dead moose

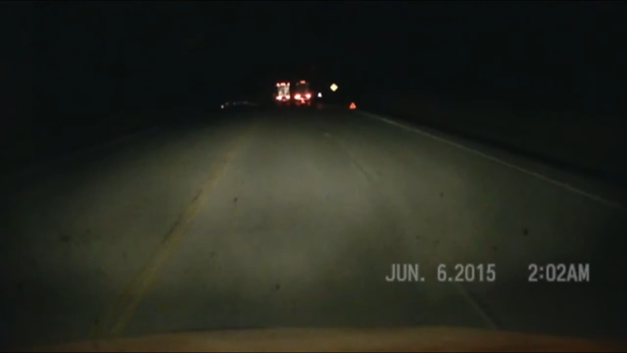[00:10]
I just ran over it too. Did you hit it? Yeah, the other driver back.